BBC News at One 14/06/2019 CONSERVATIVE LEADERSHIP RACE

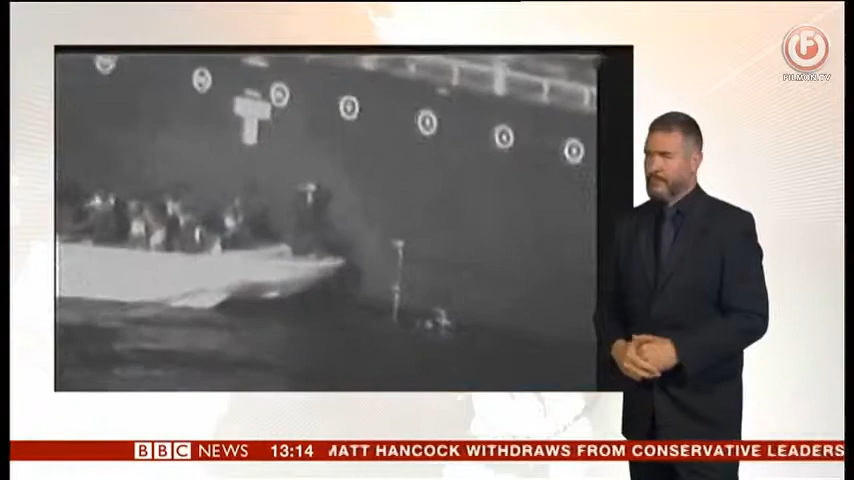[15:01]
Is this proof of Iran trying to remove evidence from one of the two tankers targeted in the Gulf?